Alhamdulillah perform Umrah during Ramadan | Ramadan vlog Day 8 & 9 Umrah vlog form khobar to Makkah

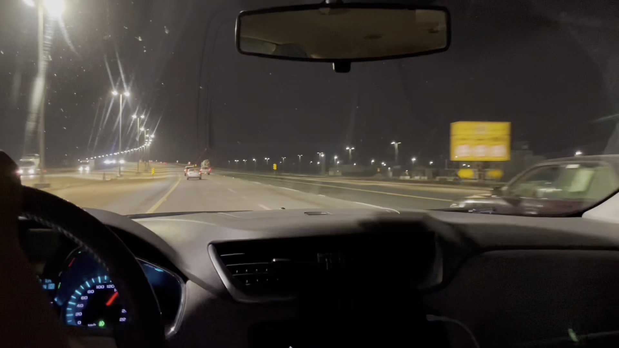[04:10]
تو ریاض سے تھوڑی دیر آگے جا کے یہاں پہ تھنڈر اسٹارم آیا ہوا تھا اور بارش ہو رہی تھی، اور ٹھنڈی
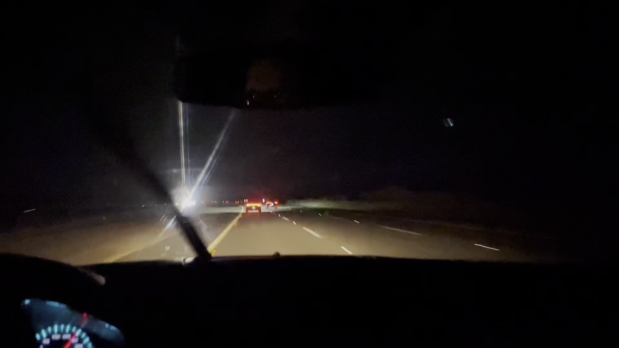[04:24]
ہوا چل رہی تھی، اچھی
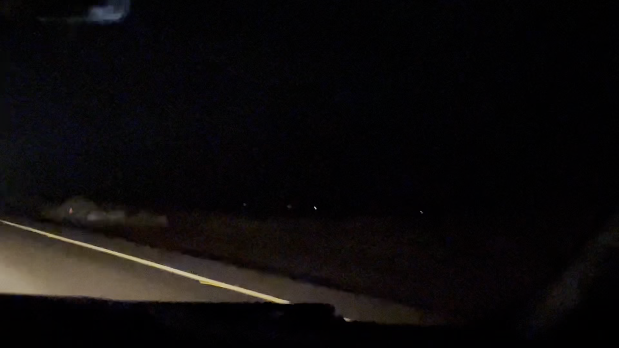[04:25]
بارش ہو رہی ہے تھوڑی تھوڑی، اچھا ویدر ہو رہا تھا۔